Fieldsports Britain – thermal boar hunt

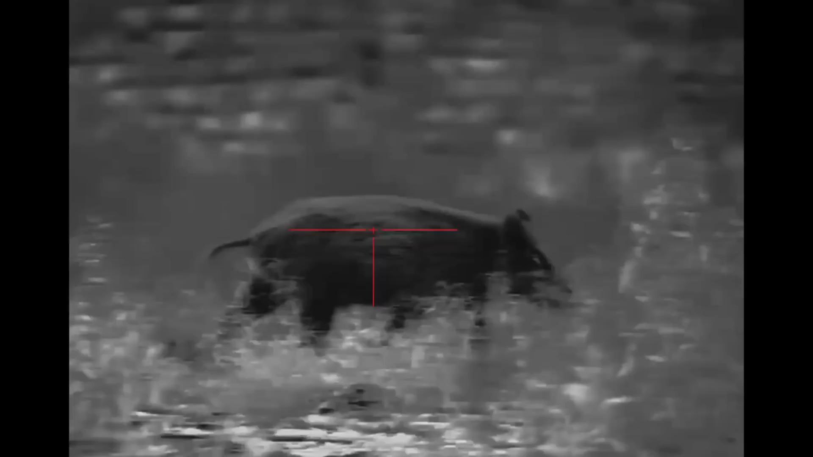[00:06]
The challenge is to hunt for on foot at night using thermal in a heatwave. Warm boar?
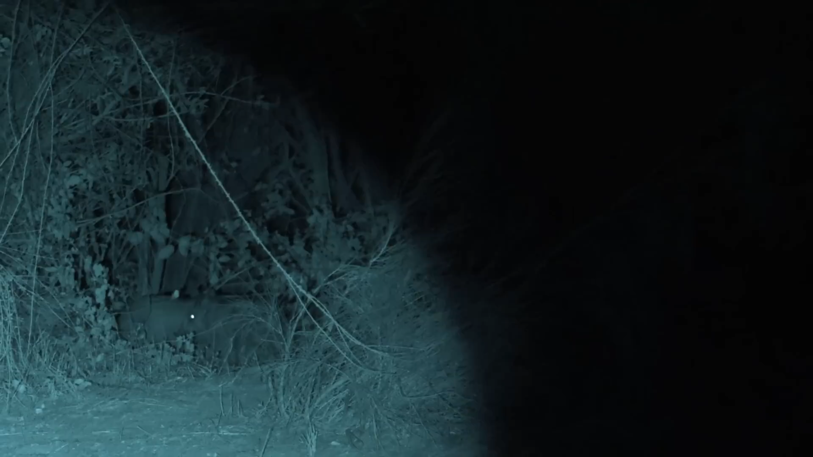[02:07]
We are actually physically looking for boar in the dark.
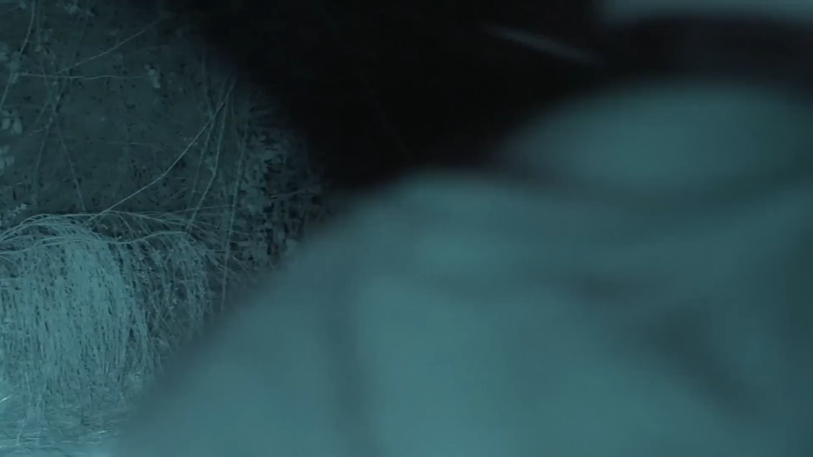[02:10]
He knows the pigs are here, and in big numbers, but can he get hunters within shooting range of the wild boar?
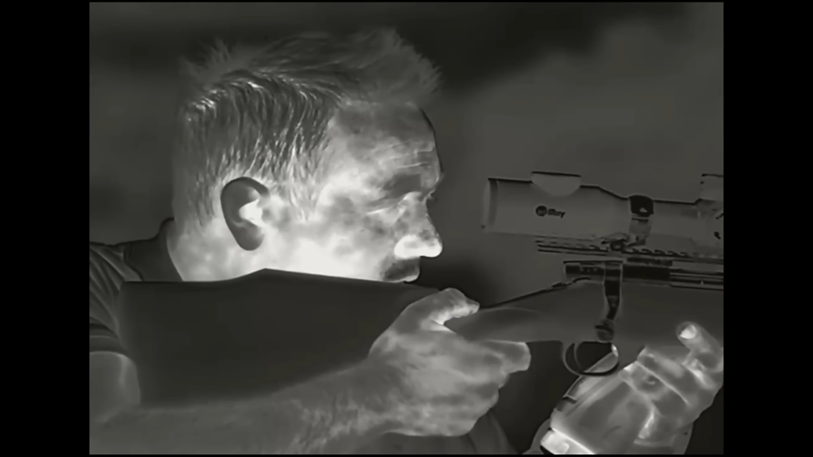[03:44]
They have mounted the TH50 thermal scope on an unmoderated .270 and the TD50L night vision scope Andy Crowe uses on bunnies on the little Bergara single shot takedown rifle.
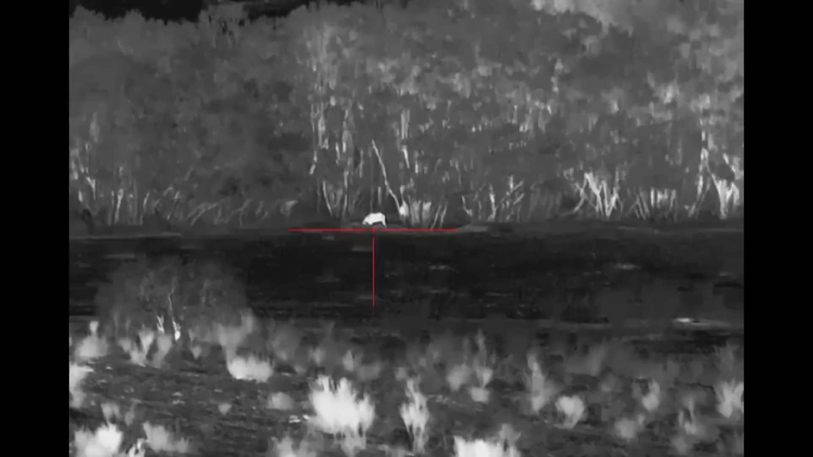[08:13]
At this point we stop and look down across where we were spreading maize earlier on.
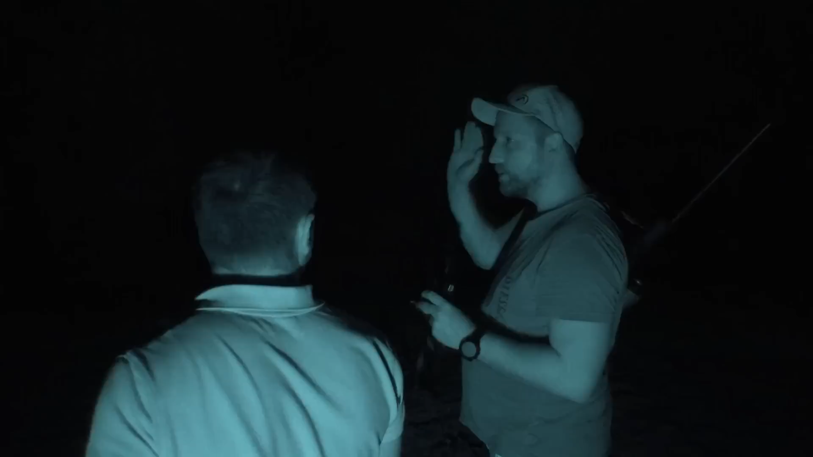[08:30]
There is a heat signature but not enough.
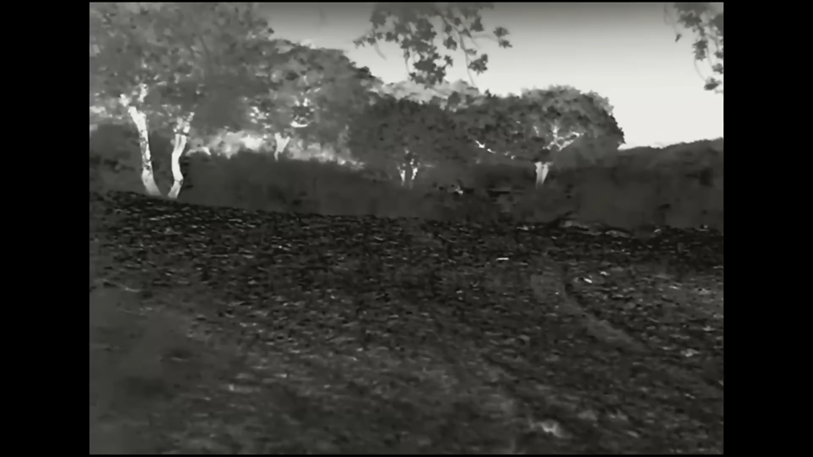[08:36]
We think it is gone. Then it offers a shot. Paul takes it but in the moment doesn't press record. David, using Paul's Infra-ray FH35 spotter, reacts at the shot. As we came over the brow bit here it was just standing out in front of us.
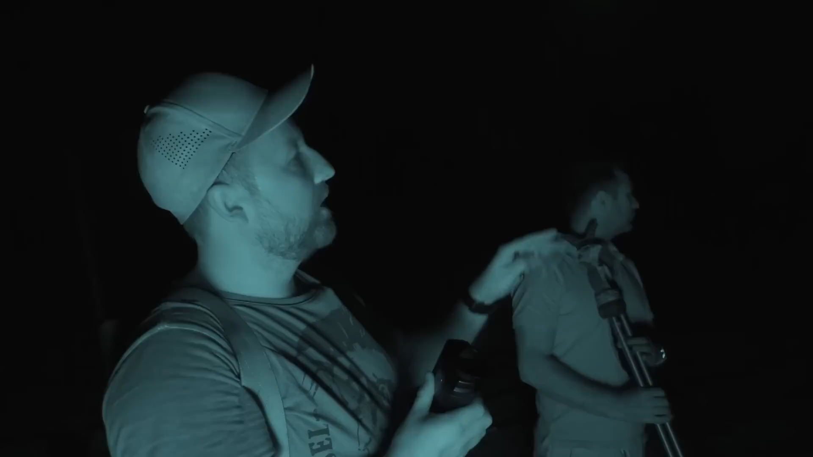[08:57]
As we got onto it with the scope it just stepped into the brush. We were waiting for it to come out and give it a broadside shot.
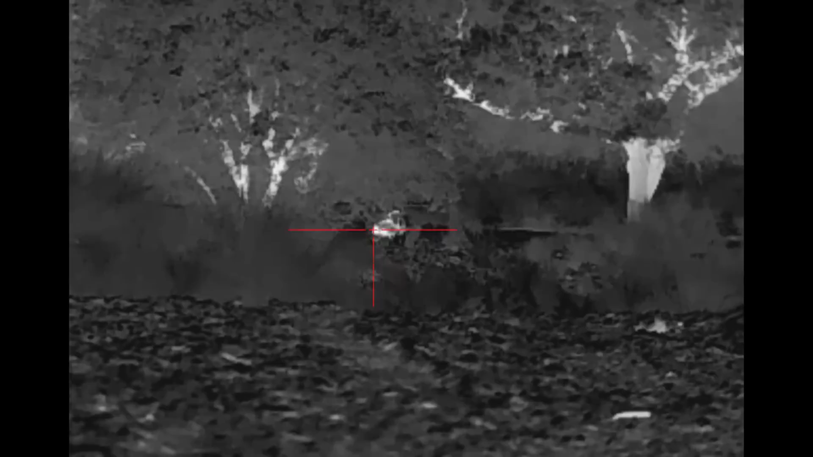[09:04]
So I had record on, turned record off to wait for it to come out.
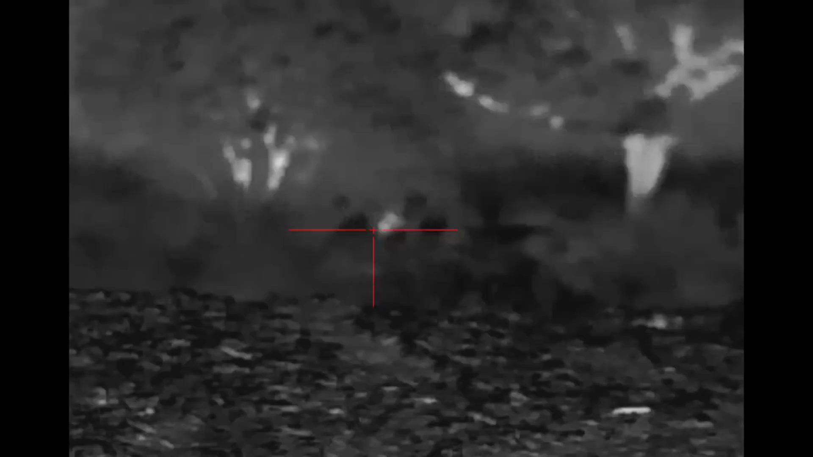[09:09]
As it came out, because it only gave us a split second, I forgot to press record. Boom! Shot. We haven't recorded it.
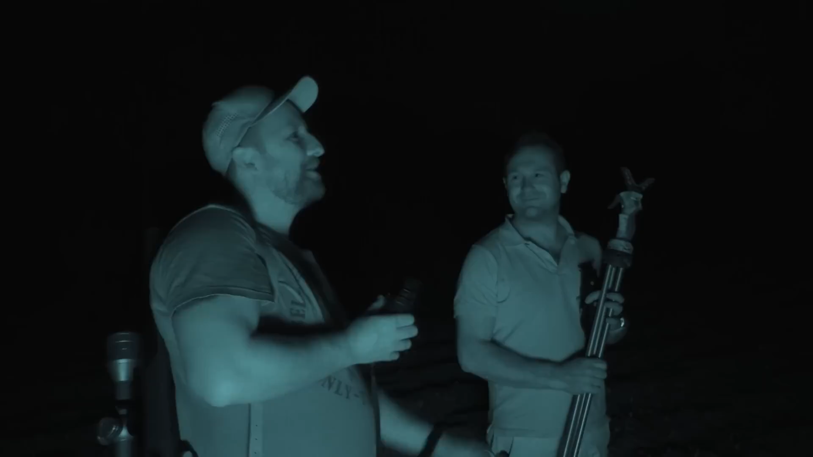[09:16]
We are hoping it is going to be dead just over there. We are just going to give it a minute or two for it all to settle and then hopefully we can go over and find the boar.
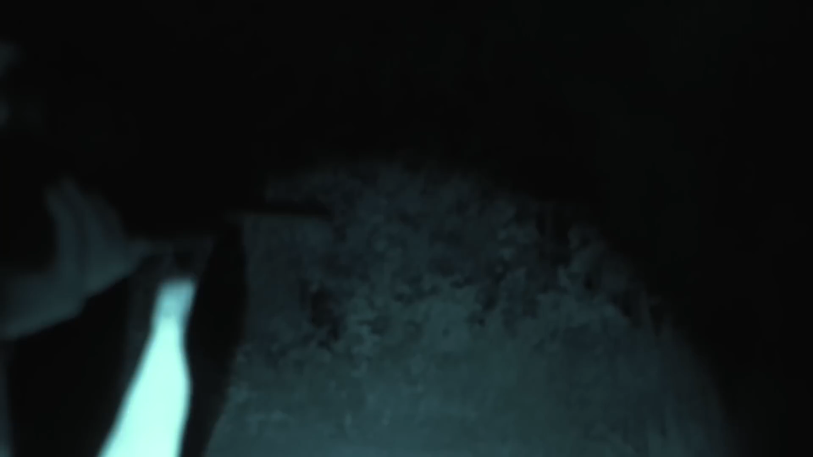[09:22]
With everyone happy the shot was good, they head to the tree line to look for our boar.
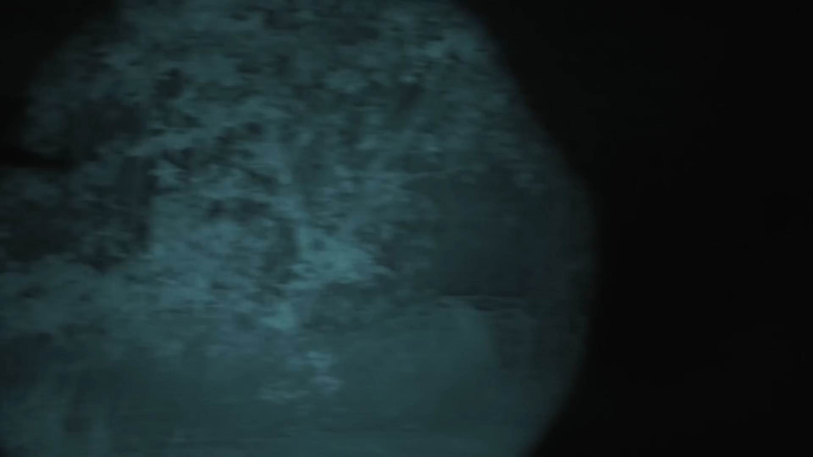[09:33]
Even with all our chat there are pigs moving through the cover just yards from us.
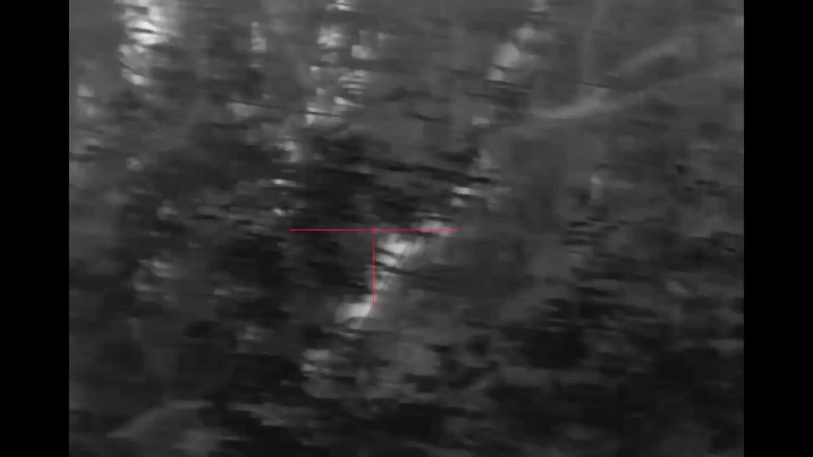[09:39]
It is like a proper piggy motorway, isn't it?
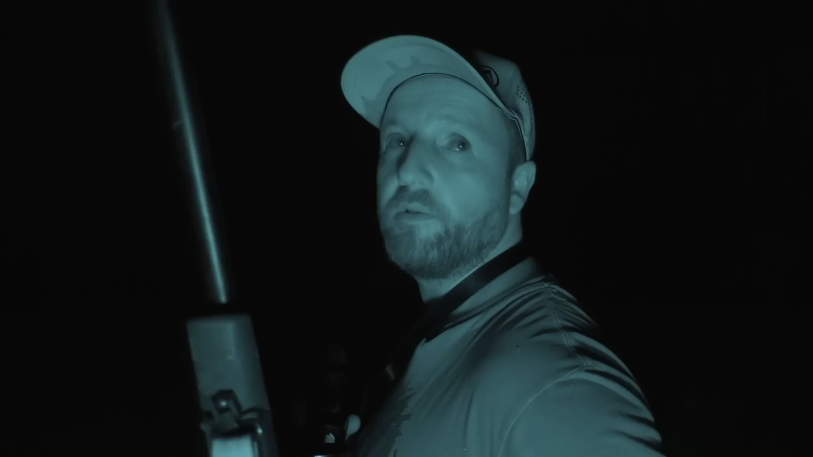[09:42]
Every two seconds there is a load of boar going through.
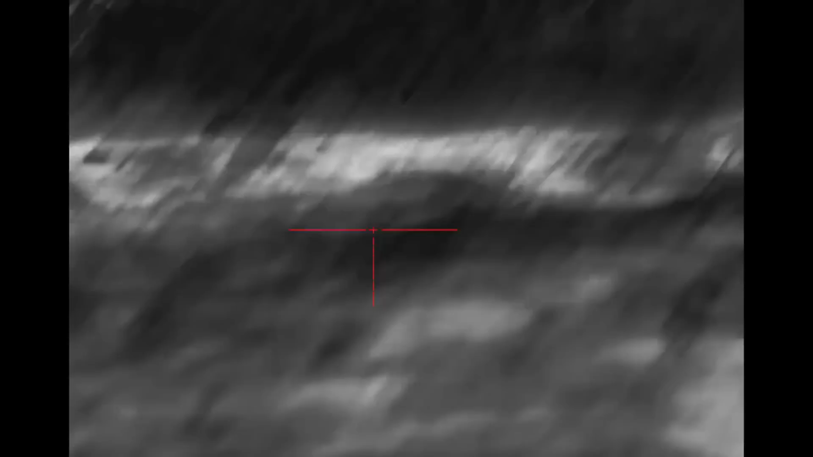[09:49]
Yeah, yeah, yeah.
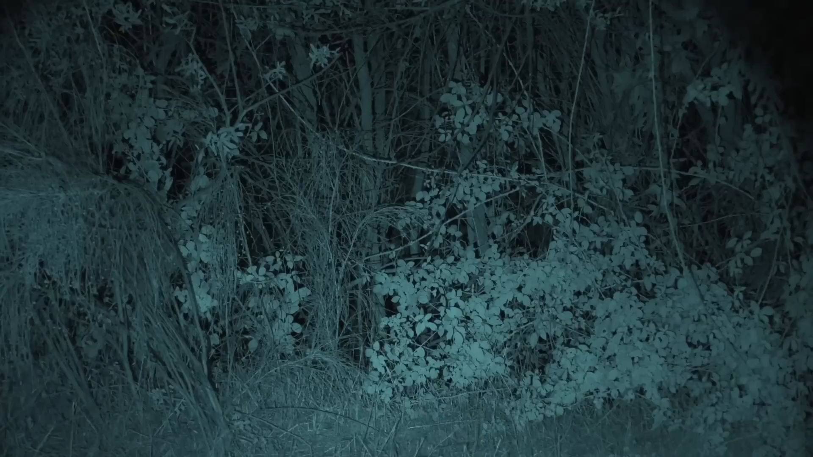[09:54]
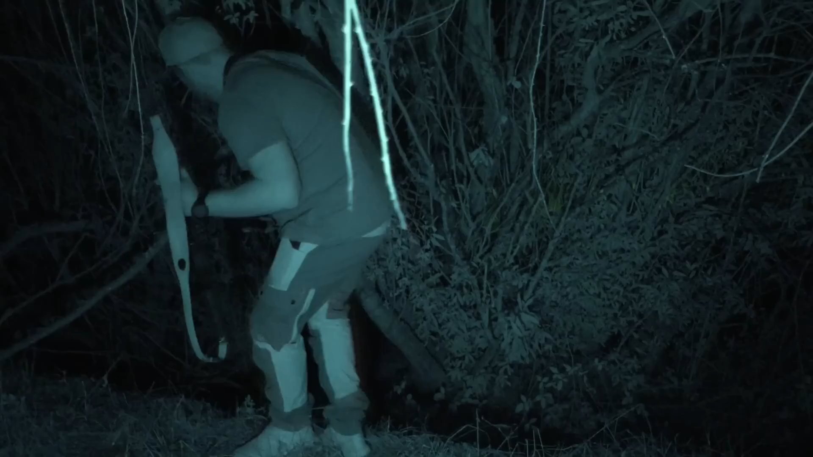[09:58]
Wow! That is two pigs down. Yeah, yeah.
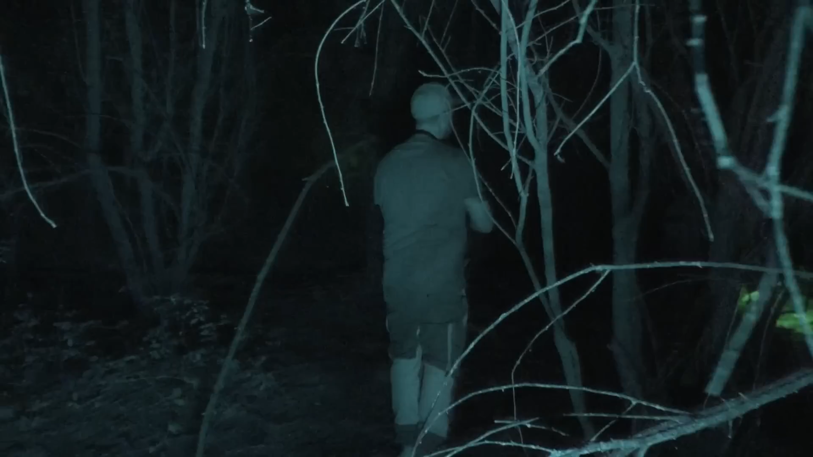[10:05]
It is a nice young boar and, once again, Paul got caught up in the moment.
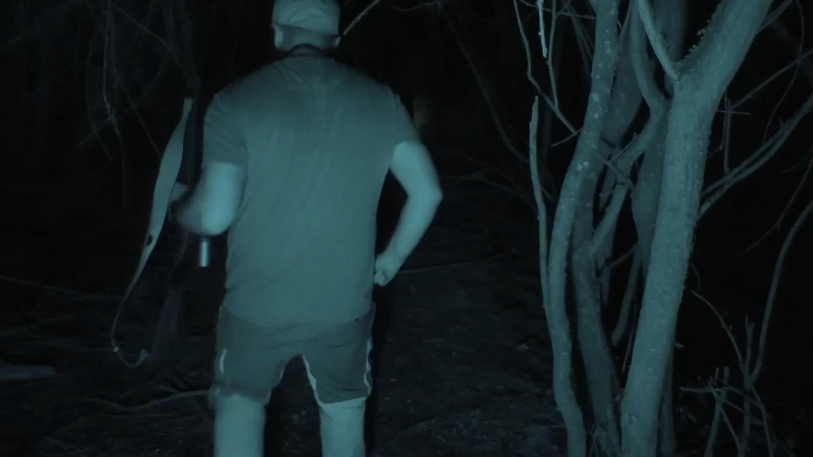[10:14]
A snapshot taken with no record button pressed on the thermal unit. For more sensitive viewers we can't repeat what David said at the time. They say that it doesn't work in the heat, we proved them wrong.